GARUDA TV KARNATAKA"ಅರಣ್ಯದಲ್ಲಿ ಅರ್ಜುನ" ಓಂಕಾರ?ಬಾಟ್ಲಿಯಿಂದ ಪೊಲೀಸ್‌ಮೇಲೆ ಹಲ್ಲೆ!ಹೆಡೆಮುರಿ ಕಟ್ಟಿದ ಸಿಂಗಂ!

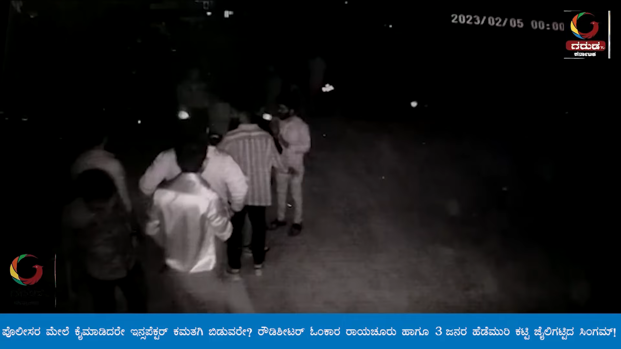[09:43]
अभी उठा रहे देखो, उधर पत्थर उठाया देखो, पत्थर उठा के भाग के आया देखो अभी.
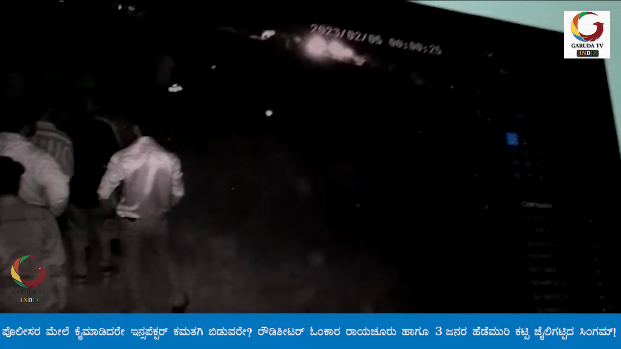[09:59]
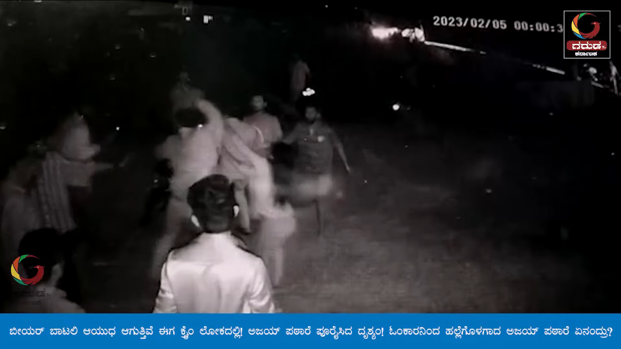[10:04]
ये लड़की पूरा हाथ रोक लिया। वो ठीक करके नहीं लगा जी, झुक रहा है। देखो देखो अभी झुकेगा, देखो फोन गिरा, दो बार गिरा फोन। ये टाइम में अंकल आते हैं, कार ले आए। देखो ये उसका वही, तू मेरे को इधर कैसे मारा करके।
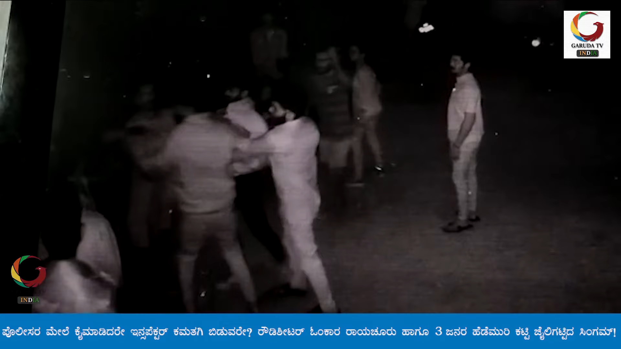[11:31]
इधर लगा उसको चेहरे पे। इधर पुलिस आए करके तुम बोला ना, अभी पत्थर उठाने गया। देखो ये आदमी पत्थर उठाने गया। देखो पत्थर उठाता, देखो उधर अभी।
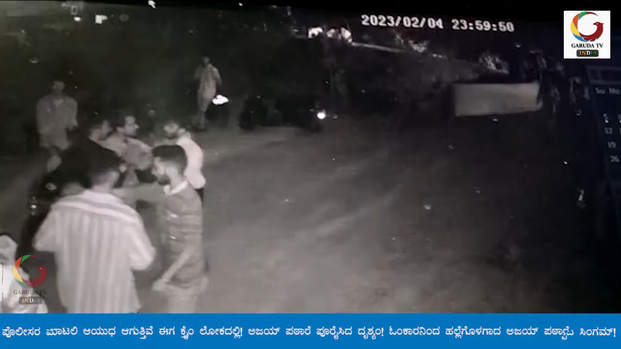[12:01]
आता देखो अभी पत्थर उठा के।
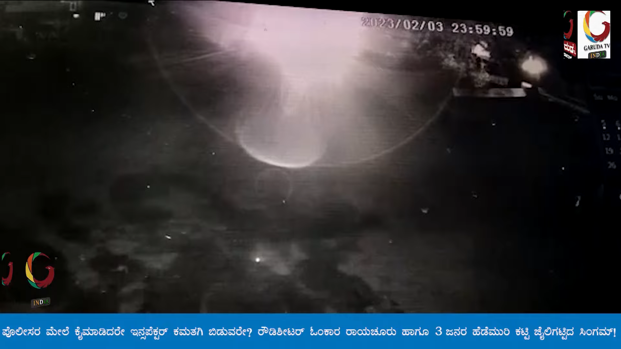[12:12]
देखो इधर है साला चूतिया,
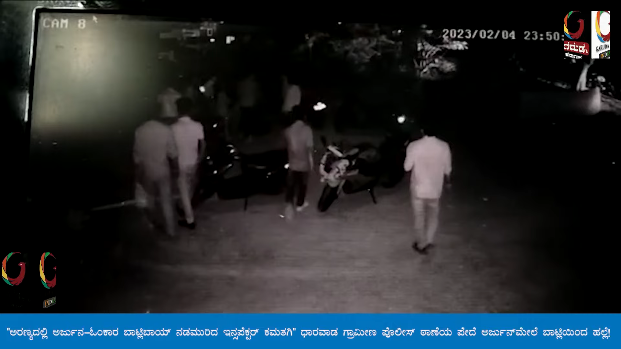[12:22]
वो ढूंढ रहा है उसको। देखो मारा उसको। ये हमारा डेकोरेशन वाला है, हम लोग उसको सिगरेट पी रहे हैं। देखो अभी भी पी रहे हो। हम लोग उसको अंदर बुलाया।
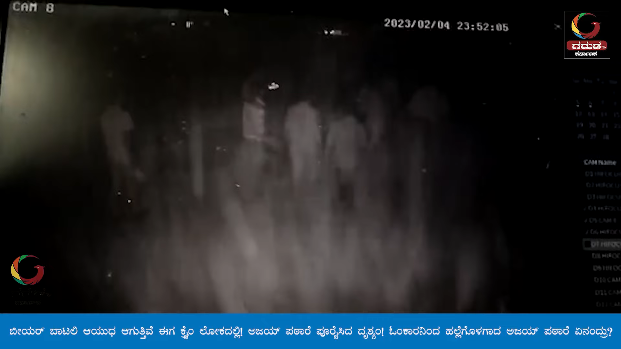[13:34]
ये वीडियो क्लियर होता था, पर क्या धूल उठा ना सभी कैमरा को, वो चमचमा रहा है। बाइक गिरा, बाइक क्या उसका भाई मारा ना, छोटा भाई से ही गिरा हुआ बाइक।
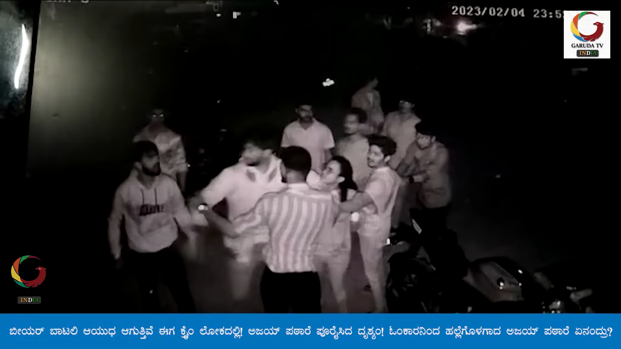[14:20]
देखो ये देखो शूटिया साला, ये भी इसका सबके सामने कैसे मारा तू करके।
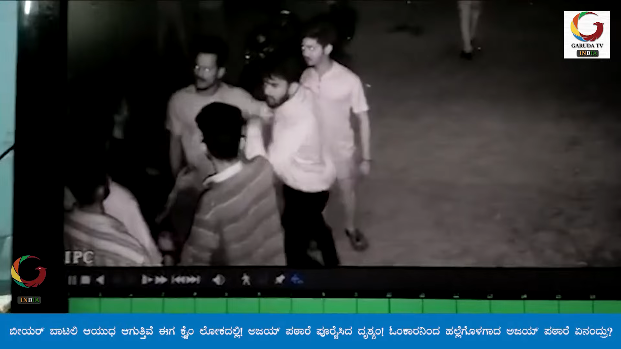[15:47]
हाथ में गड़का लेकर लिया है तो लिया हाथ में गड़का खाली बस वो बर्थडे वाले को मार रहा है रे भाई। छूते हैं जी वो लोग सब, देखो चुप्पी मार रहे हैं वो लोग। उसका हाथ अगर पड़ता नहीं पे गारंटी हो। रुक एक मिनट बोल।
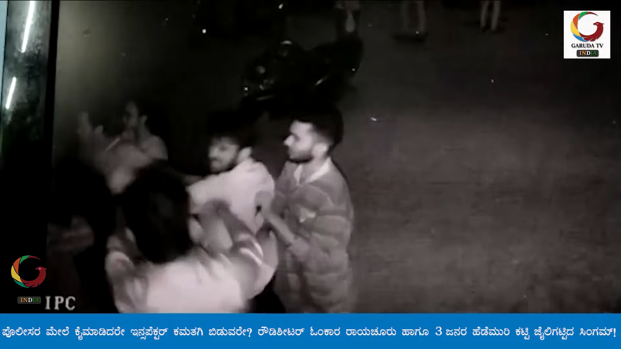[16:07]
देखो देखो इसको पड़ा दे।
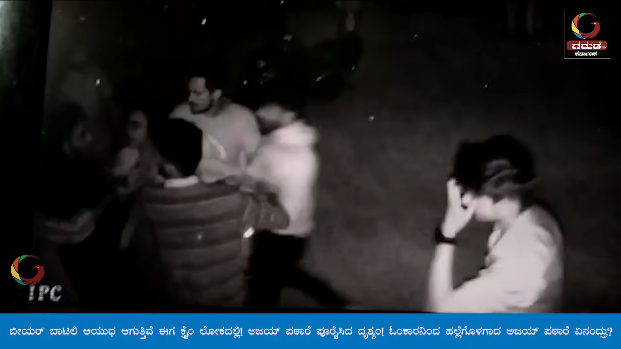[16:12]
उसको निकाल रहे उधर से, वो बचा रहे ना पापा। ये आया देखो वापस।